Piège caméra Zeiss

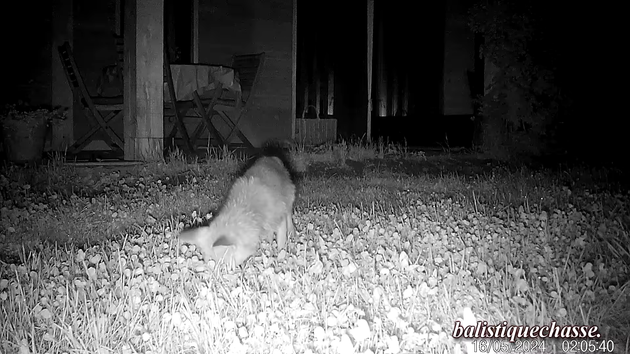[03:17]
c'est vrai qu'il est tout famélique, mais bon, ça a vraiment une bonne gueule, on l'a surpris aussi,
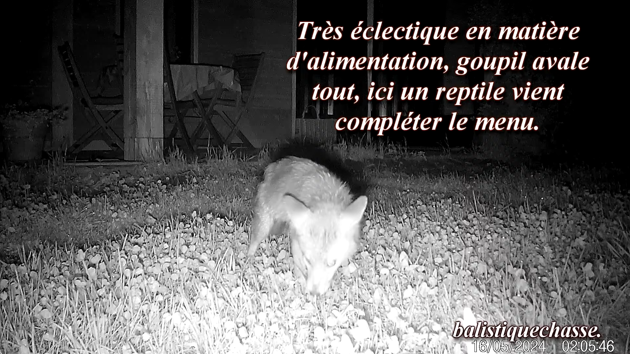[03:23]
à remonter sur la table, sur la terrasse, et puis regarder dans la maison ce qui se passe, c'est des trucs absolument extraordinaires que l'on peut voir ici.
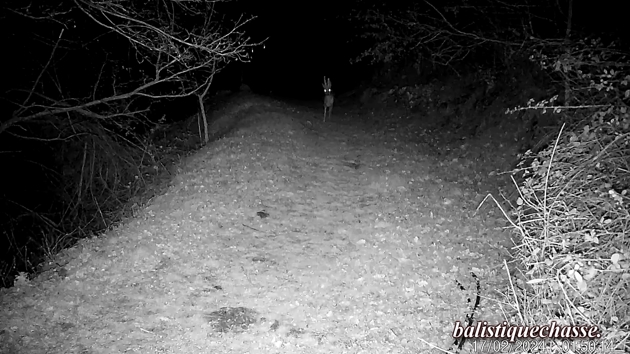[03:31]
Donc on va avoir du chevreuil,
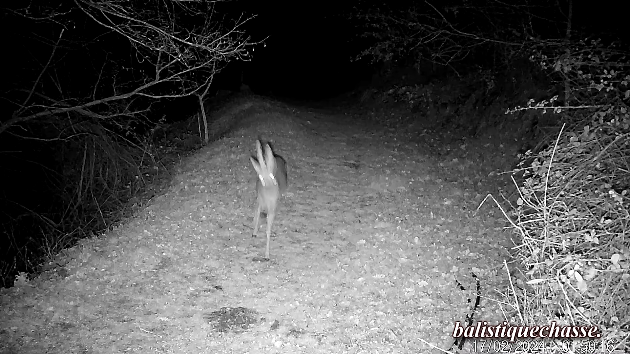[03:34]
on va avoir une minette ou un minet, on ne sait encore pas, mais c'est un animal qui est sauvage, ce n'est pas un véritable animal sauvage,